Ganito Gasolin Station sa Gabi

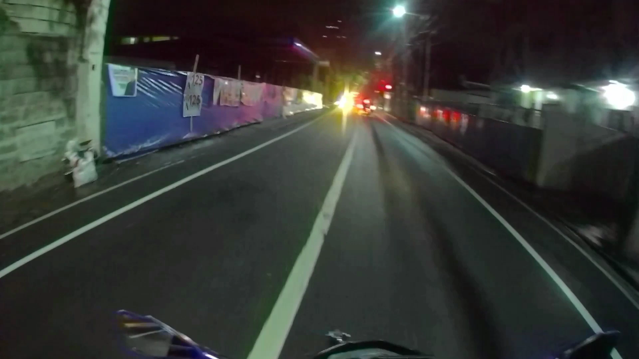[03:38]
Oh, sirado pa yung pitron dito. Ni-renovate. Nawala.
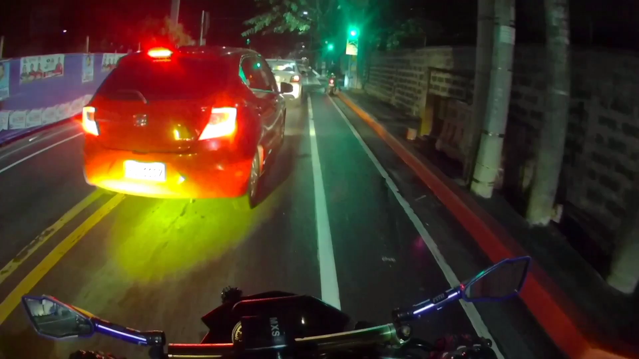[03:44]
Oh, dito sa Uni Oil. Tingnan niyo yung pila dito sa Uni Oil. Oh, di ba? Mula dito hanggang doon. Pinipilahan din. Lahat ng Uni Oil pinipilahan. Ayun, Mustang ko, nagpagas yung Mustang.